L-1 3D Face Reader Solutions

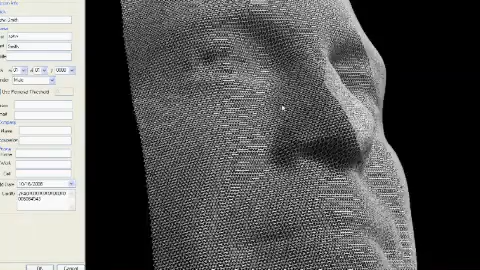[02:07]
As you can see, the face is generated using up to 40,000 data points to ensure accurate matches.
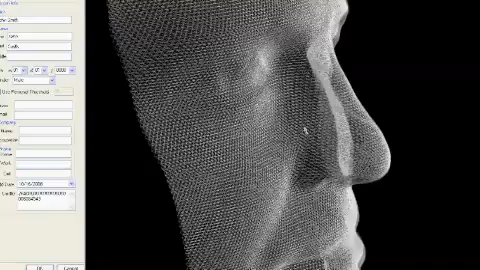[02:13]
It's even able to distinguish between identical twins.
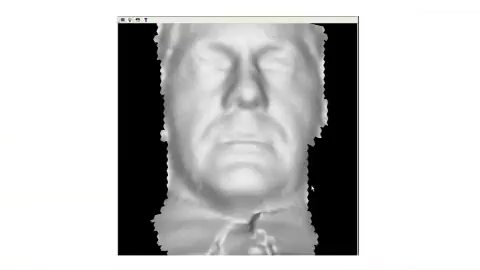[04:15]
Accurate 3D face matching can be analyzed in three main ways,
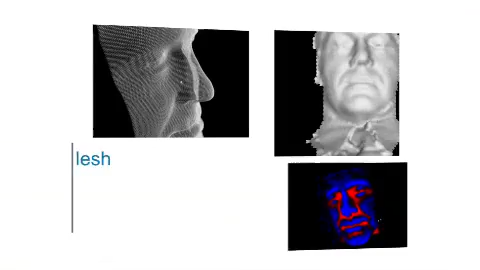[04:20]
wire mesh, semantic analysis and real-time 3D mode.
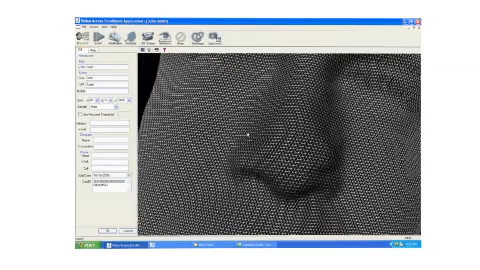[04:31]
This provides enough detail to produce a 3D face image.
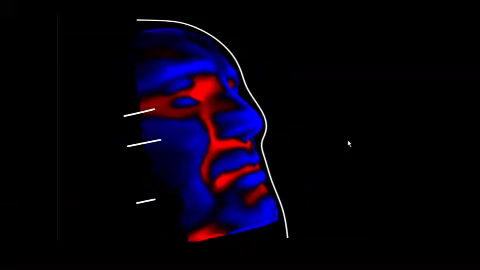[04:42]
This is the core background for the intelligence of our technology. The geometric analysis reads the surface topography of the face and interprets the underlying bone structure.
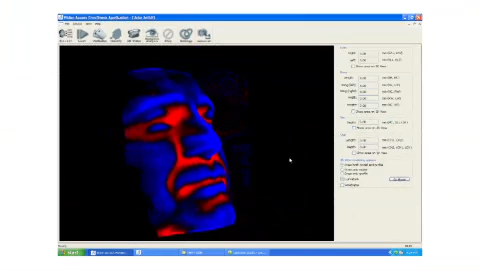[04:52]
This provides a precise and stable template as bone structure, once formed, remains unchanged over time. The system utilizes these analytic methods to make the 3D face system perform exact matches.